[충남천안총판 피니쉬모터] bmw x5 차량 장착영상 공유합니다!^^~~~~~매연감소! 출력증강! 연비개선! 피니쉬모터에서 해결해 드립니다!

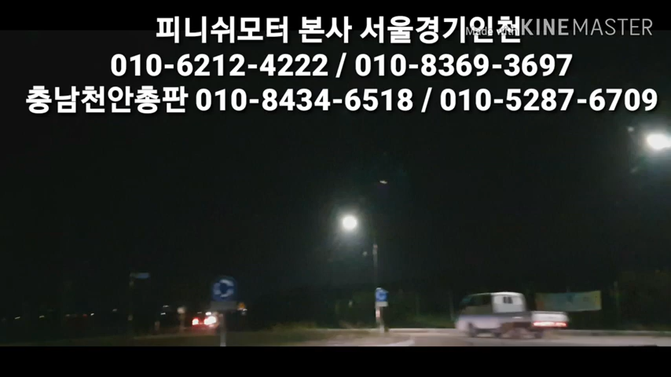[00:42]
밤중이라 저도 밤에는 거의 작업을 한 적이 없어서 지금 이제 탄 R버전만 장착하고 테스트 주행 나왔습니다. 기존의 차량이랑 좀 비교를 해주시면 되고요. 그리고 저 이쪽 말고 저쪽 위에서는 좀 고속으로 주행해 보시고 이렇게 해주시면 돼요. 근데 영상이 너무 어두워서 지금 거의 목소리로만 해야 될것 같긴 합니다.